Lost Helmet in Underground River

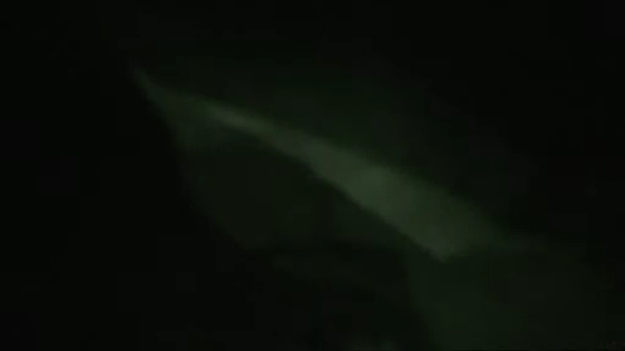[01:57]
Oh, these are bats. See, find out what he wants them to do, right?